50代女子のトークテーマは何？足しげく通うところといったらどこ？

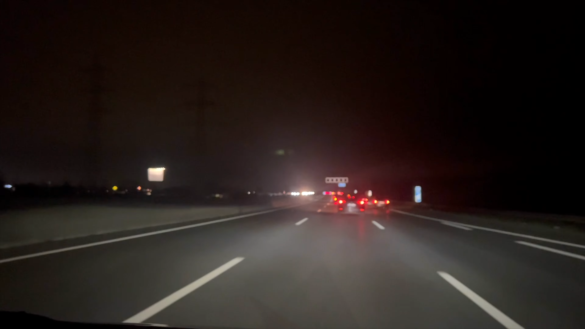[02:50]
ほんまにドイツは街灯が少ないから見えにくいわーとドイツのせいにしていました。それとかこういった悪天候、ほんまに見えません。